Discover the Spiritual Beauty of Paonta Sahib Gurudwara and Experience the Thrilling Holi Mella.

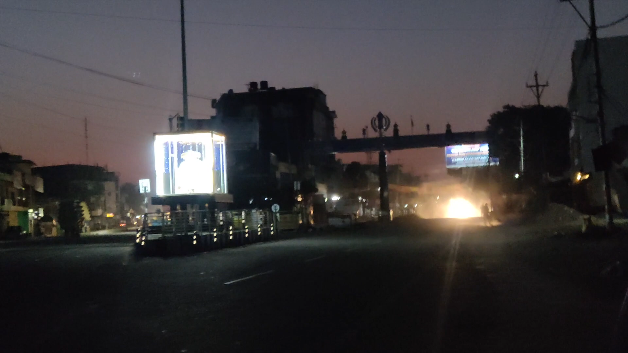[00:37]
तो कभी भी आपने पांवटा साहिब आना है और गुरुद्वारा देखना है तो आप इस अग्रसेन चौक से जाएंगे राइट में,